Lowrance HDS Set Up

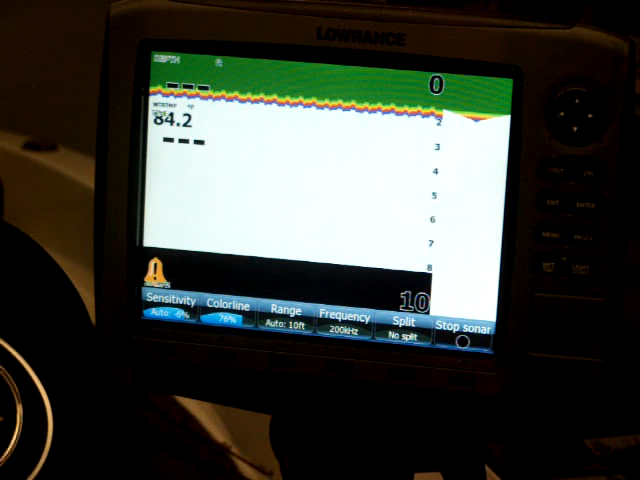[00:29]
Just some basic settings. I'm going to do the sonar first. Then we'll get into the GPS and then some of the structure and downscan. But everything is pretty much the same. The 8's and the 10's have all got the soft keys on the bottom. And you'll set your HDS 5 and 7's up the same way. What I like to do is go in and hit menu twice. Come over to sonar.
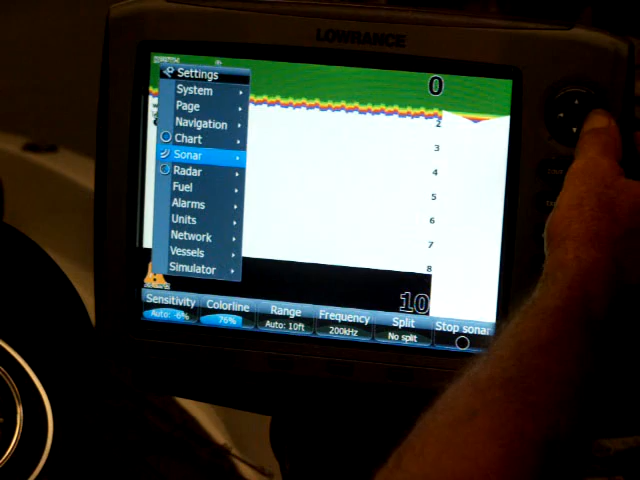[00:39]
And down here on the very bottom, it'll be insulation.
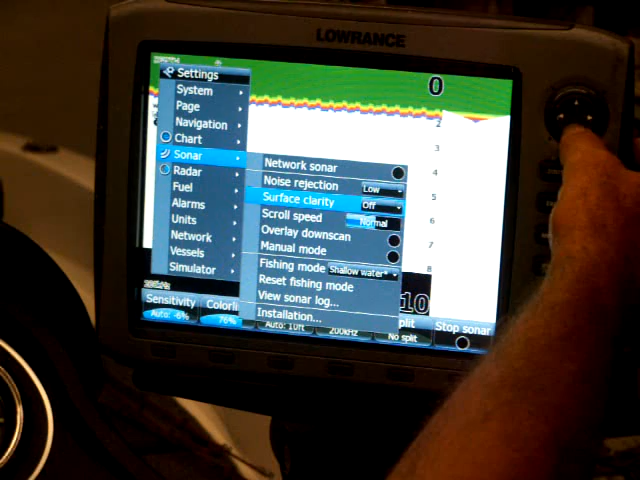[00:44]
What you want to do is come down to insulation. Just hit enter.
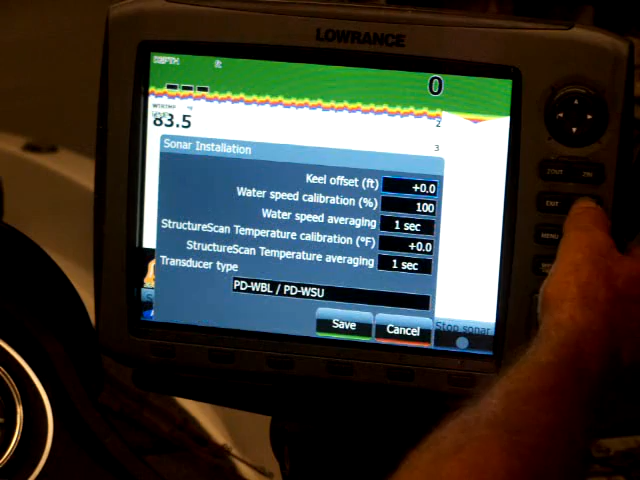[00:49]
And what this is, is it tells you
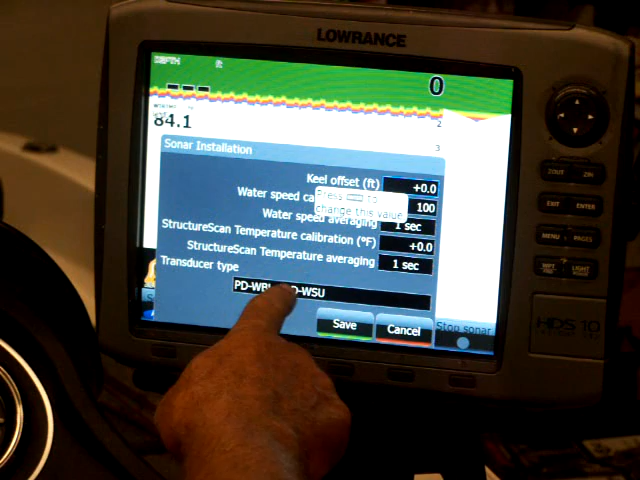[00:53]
what kind of transducer you have. It doesn't tell you what it has. You have to tell the unit. See the little blue, I'm going to scroll down until I get to the transducer.
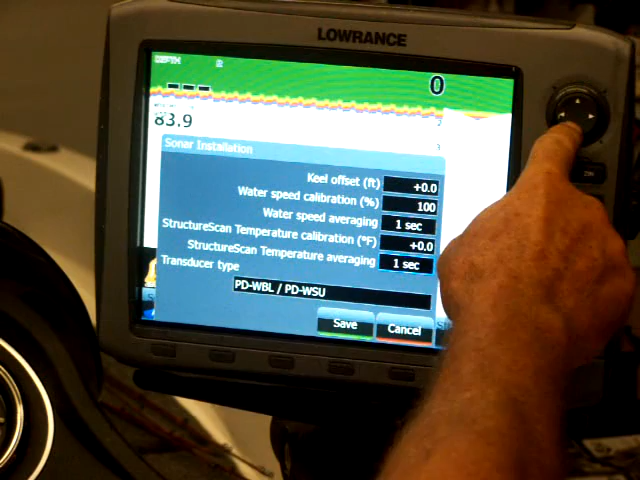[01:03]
And I've already got my transducer number entered in there. But if there's not a transducer entered in there, it'll come blank.
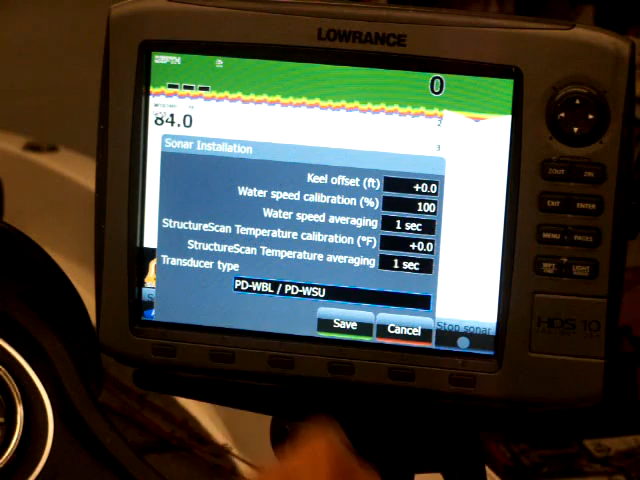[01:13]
You'll hit enter. And it'll give you different options for the transducers that Lowrance has.
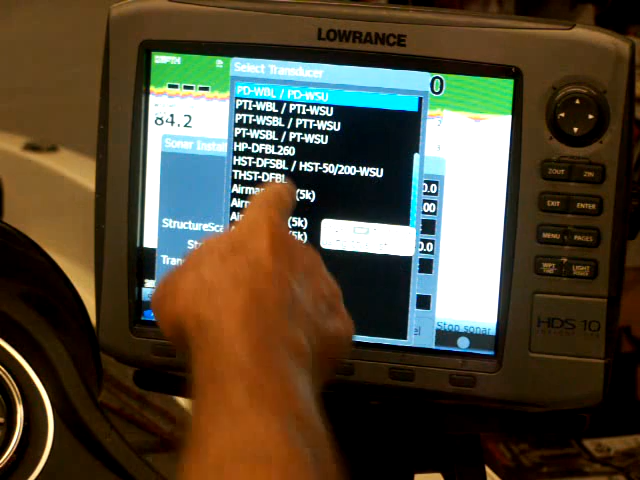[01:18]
And if you look on the back of your transducer cable, there's a silver tag.
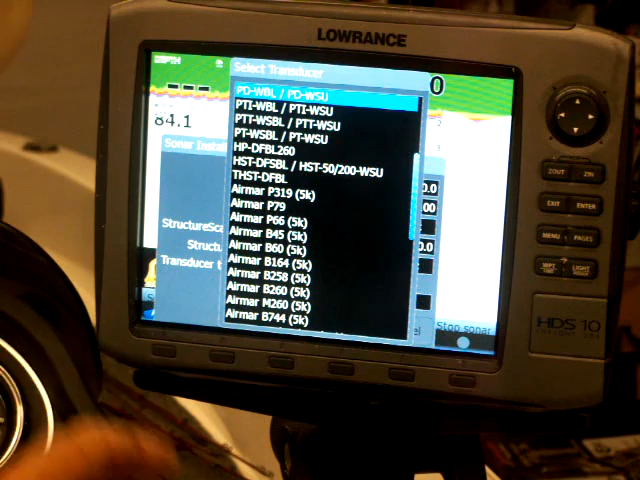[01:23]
And it'll have the number on it. So what you want to do is just pick yours out. Hit enter. Save it. And you're done.
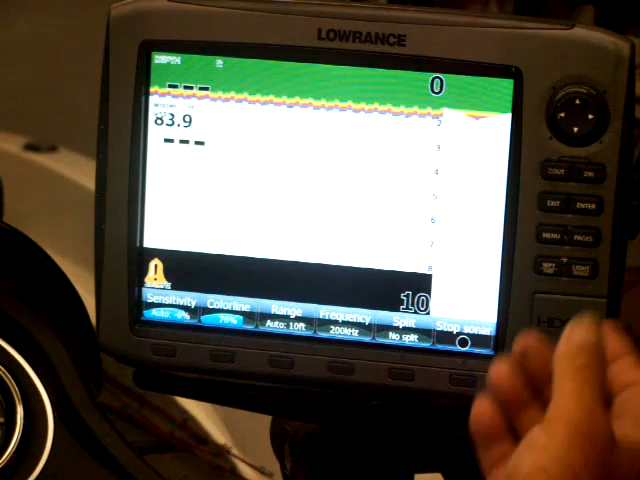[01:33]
Now, another thing I'll do is frequency. You want to run it on 200 frequency.
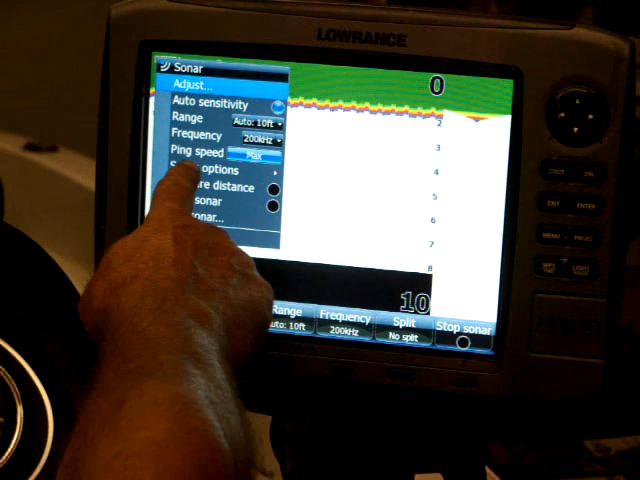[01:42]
I run my ping speed up at max. And I want the auto sensitivity on.
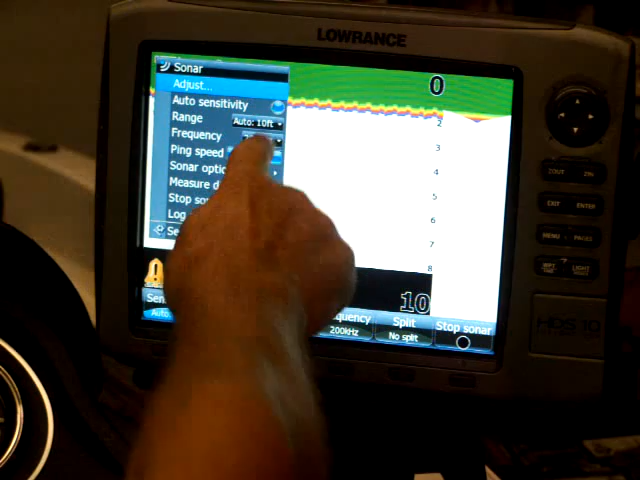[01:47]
Now, some deals I'll get into where I'll actually turn the auto sensitivity off and manually do it. But Grants has really got the auto sensitivity pretty well dialed in to where it's automatically adjusting for most all the situations that you'll come into on the lake. But ping speed, max, 200 frequency. And I leave the range on automatic 90% of the time.
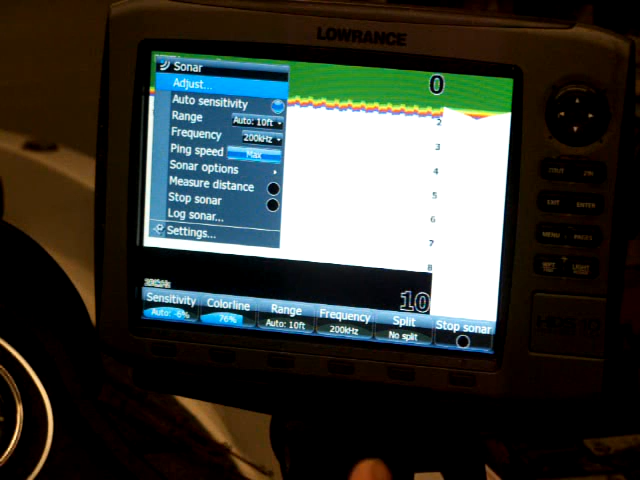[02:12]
Now, I'll get into that later on when the 10% of the time that I don't.
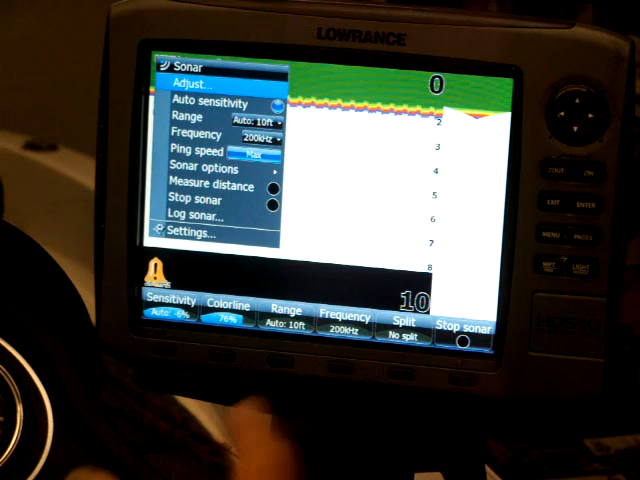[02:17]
So, but I'll hit menu again and come over here.
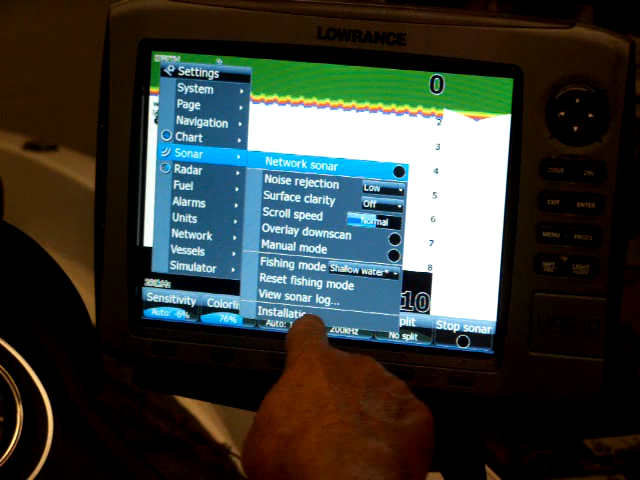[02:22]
Another thing that's real important, it's on the same page over here where the installation was.
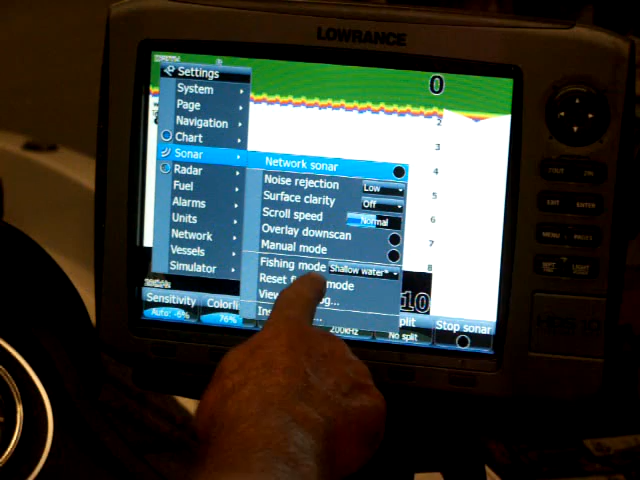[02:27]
Come down here to fishing mode.
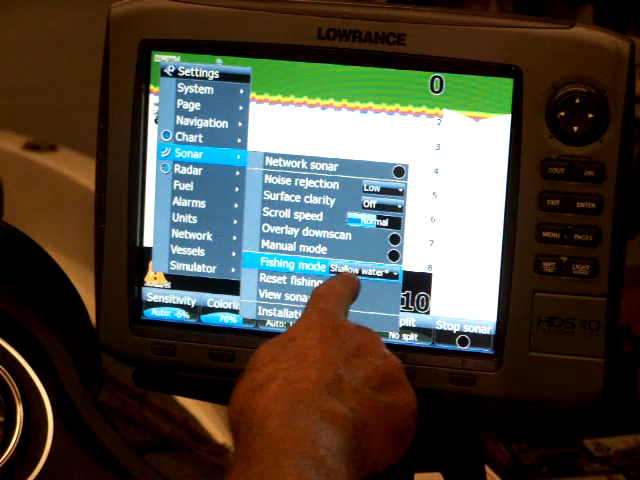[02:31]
Shallow water. If you'll hit enter, it's got generally used fresh water, deep water. It's got several different things to choose from. But shallow water is what you want to set your unit on. So you pick out shallow water, just hit enter. As far as the noise rejection, the surface clarity,
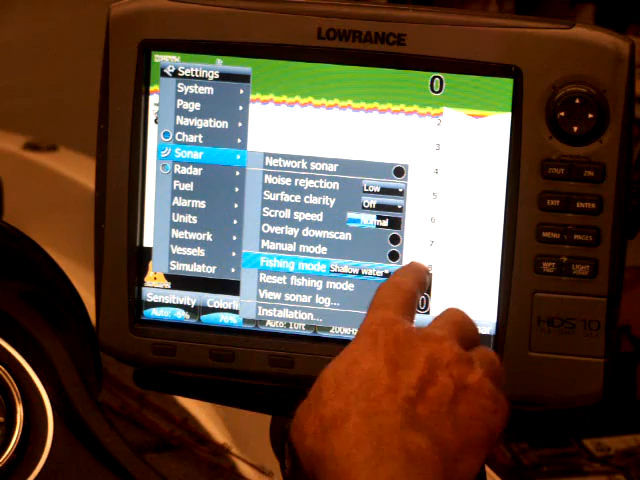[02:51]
that I just leave it on normal, on automatic, and it basically takes care of itself. Now, another thing I always do is,
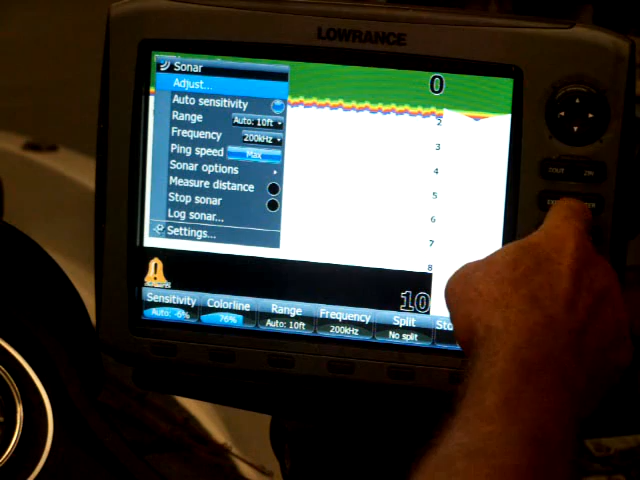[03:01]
come down here to sonar options, is the fish ID. I don't want that thing beeping every time it goes over a fish.
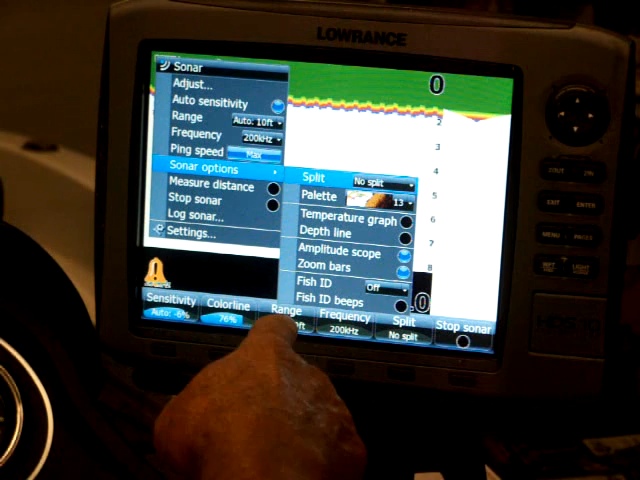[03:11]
And the fish IDs, the fish ID and the fish ID beeps will usually shut off. Because if you're around brush or trees, a lot of times the unit has a hard time distinguishing whether it's brush or trees. And it's showing you pretty little pictures of fish, which is fine. But we find that if we set the units, we shut that off, we get a clearer, better picture on the unit.
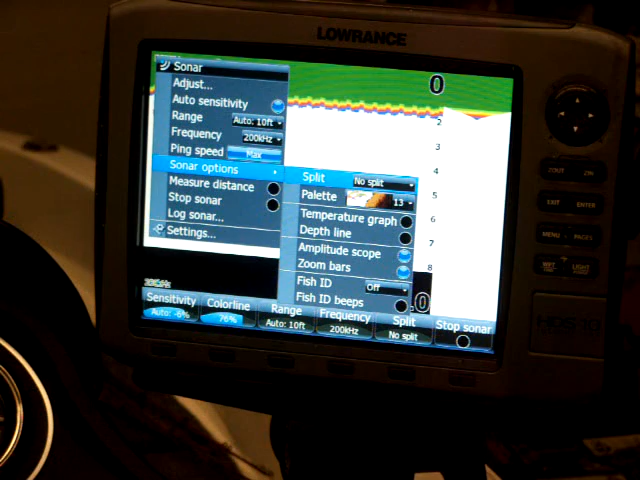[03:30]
Okay. Now, when you're on sonar on the 8 and 10s, all your buttons on the bottom will operate your sonar.
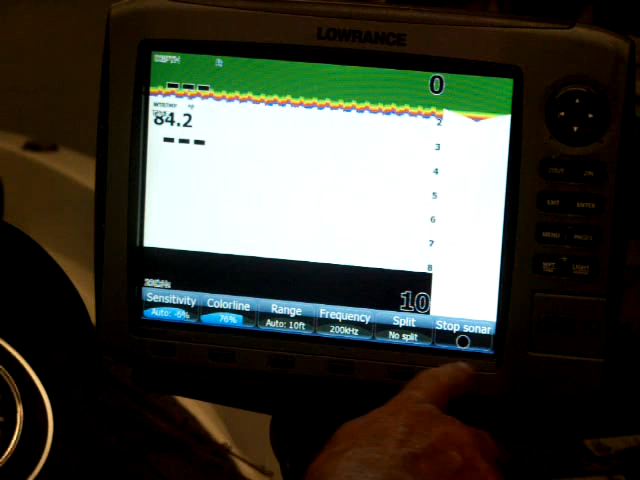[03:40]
You know, you can split your screens. You've got your frequency, you know, which is either 83 or 200. We find 200 works best. My range is on auto. The color is on auto. Now, if you notice over here on the left, it says I'm on auto sensitivity, but it's minus 6%.
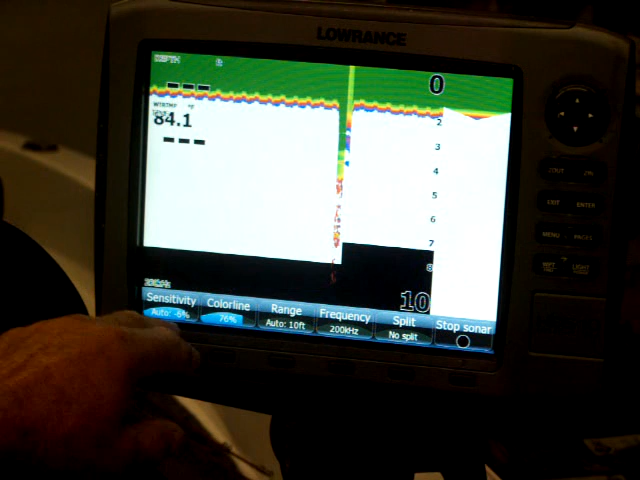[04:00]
Every time you get into different water, as far as there's different particles in the water,